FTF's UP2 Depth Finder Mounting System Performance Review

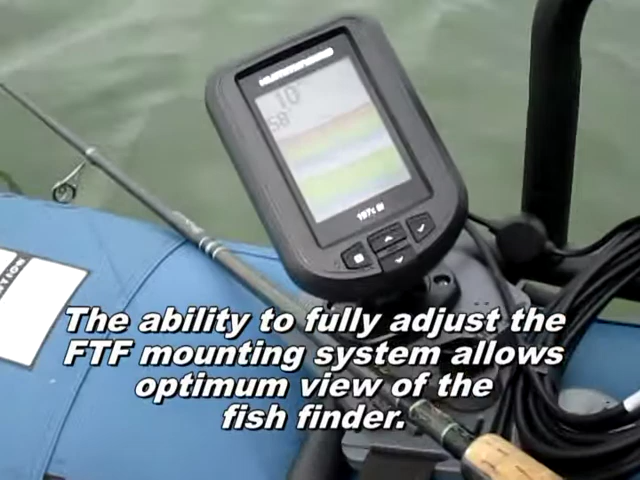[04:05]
about 10 feet of water, 58 degree water. So let's go see if we can find some crappie.